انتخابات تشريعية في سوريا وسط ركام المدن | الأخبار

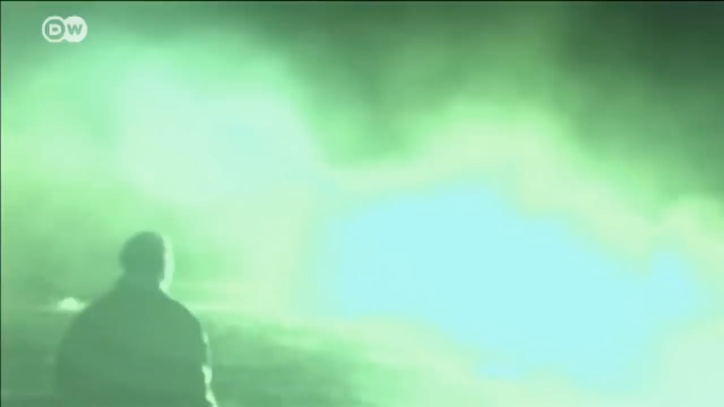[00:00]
لقطات من المعارك الدائرة في محيط حلب قبل أيام حيث